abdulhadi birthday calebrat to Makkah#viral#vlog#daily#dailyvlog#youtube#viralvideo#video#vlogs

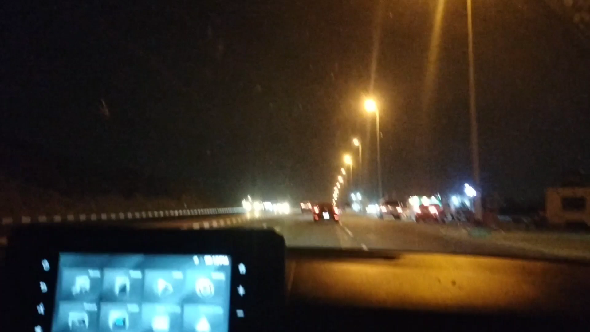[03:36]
और रात में बहुत ज़्यादा खौफनाक लग रहे होते हैं पहाड़, अंधेरे में काले काले पहाड़ नज़र आते हैं, ऐसा लगता है कि हम बस पहाड़ के अंदर ही जा रहे हैं।
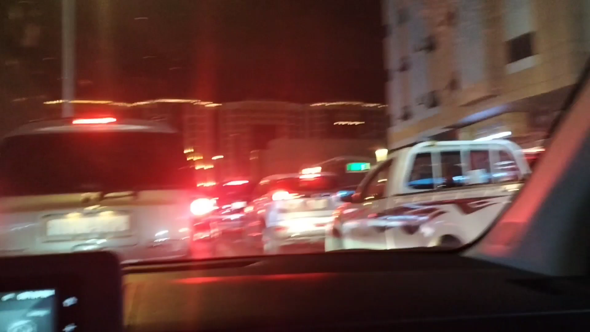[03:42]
तो रश आप चेक कर सकते हैं, सिग्नल बहुत लंबे लंबे बंद होते हैं, क्योंकि मक्का में हाजी आ चुके हैं और रश बहुत ज़्यादा हो गई है, तो सिग्नल काफ़ी लंबा बंद होता है यहाँ।